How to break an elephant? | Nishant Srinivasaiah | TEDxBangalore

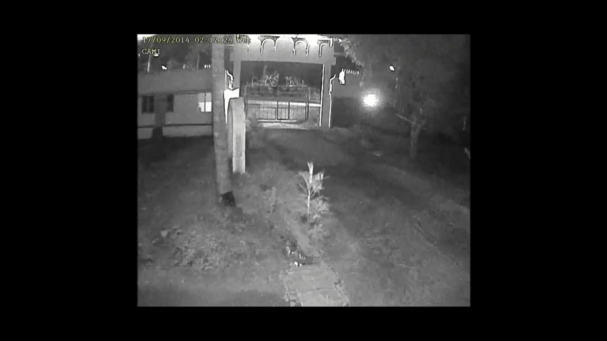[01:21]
This is a highway that you see. You can see trucks moving. It's 2 a.m. in the morning. And soon, you will meet one of the individual elephants that I study. Meet Hiristha. Hir means king. Istha is knowledge and or is giver. For me, Hiristha is a 21st century elephant.